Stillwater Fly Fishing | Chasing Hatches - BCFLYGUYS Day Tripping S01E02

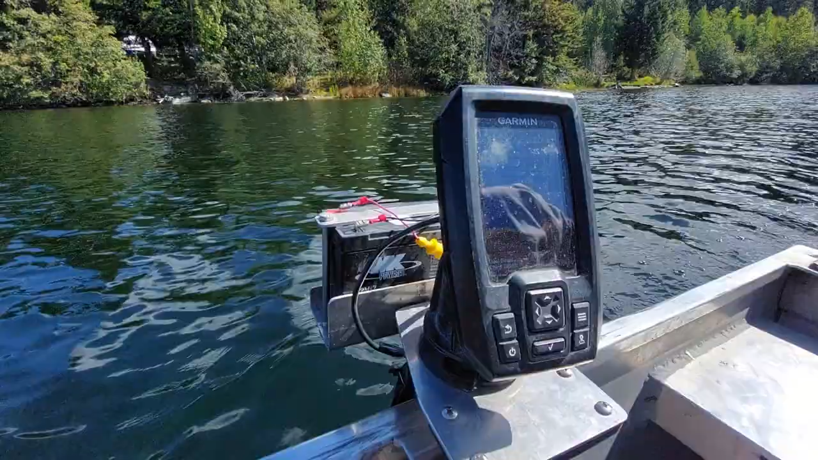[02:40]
on the water so to me that's a weed patch it's difficult to read these things sometimes but I'm pretty confident to say that that's a weed patch so sometimes the shallower you go the narrower your cone angle is too so you can't always rely on the electronics but we're gonna go tour around look for some bugs see if we can get set up on something and hopefully the next time you see us back we're hooked up to a fish
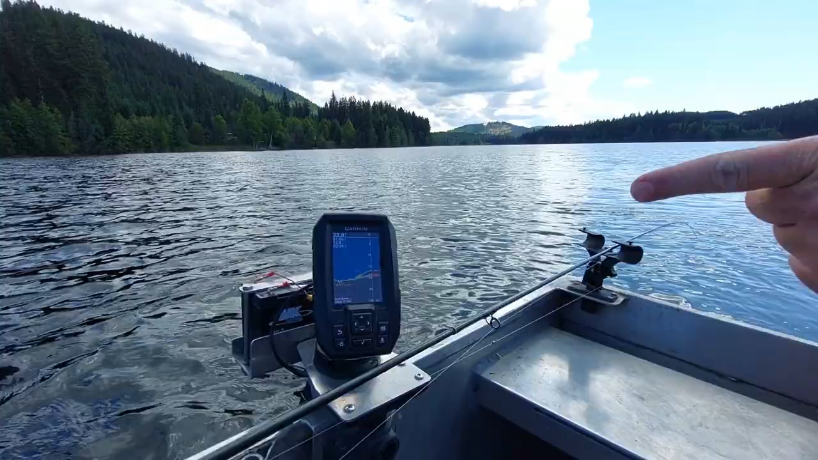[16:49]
we're trying to find more of that
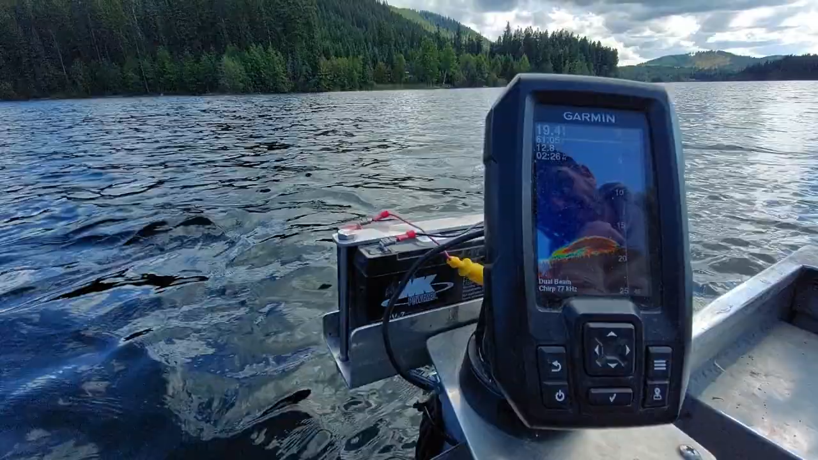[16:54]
maybe we're going to go right back where we were the fish had kind of dried up at the spot we were at